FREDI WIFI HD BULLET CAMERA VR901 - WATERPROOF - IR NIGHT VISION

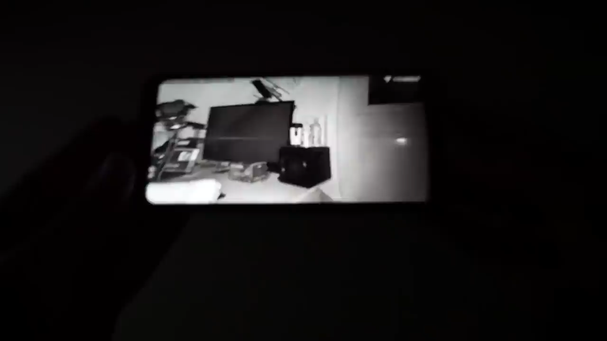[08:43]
In the dark. It's pitch black in this room right now. And this is what the recording looks like. You got a very nice infrared night vision. So there you have it guys.